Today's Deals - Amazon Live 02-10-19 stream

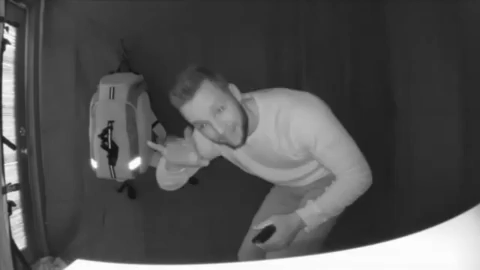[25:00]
I wasn't thinking when I said this thing could literally capture everything in any location at any time of day. That is huge. And that night vision is no joke either.
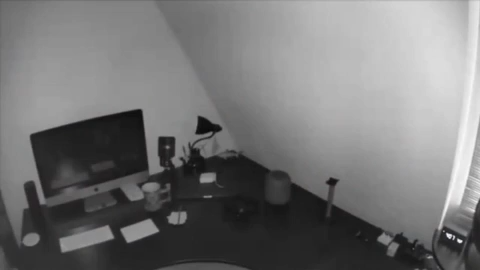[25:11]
The resolution is so high that night vision is so good, I could literally, I don't know if I would want to, but I could see a mouse run across the floor on this camera if I wanted to. I'd freak out if I actually saw that.